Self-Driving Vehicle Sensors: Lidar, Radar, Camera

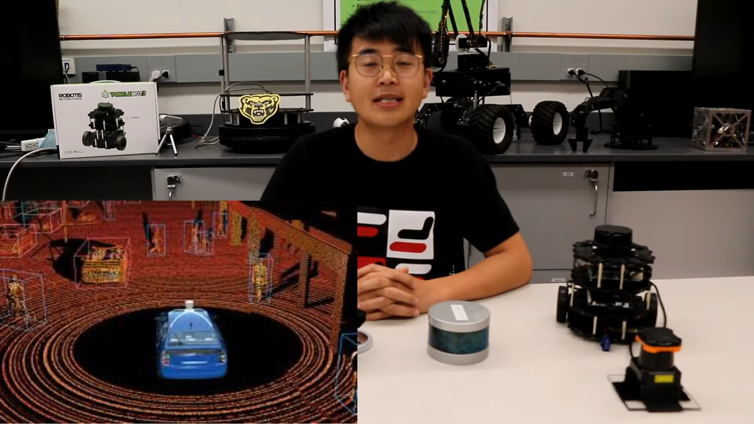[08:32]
Then using 3D SLAM algorithm to generate a 3D map of the street. Or using the deep learning method and machine learning method for point cloud segmentation and classification.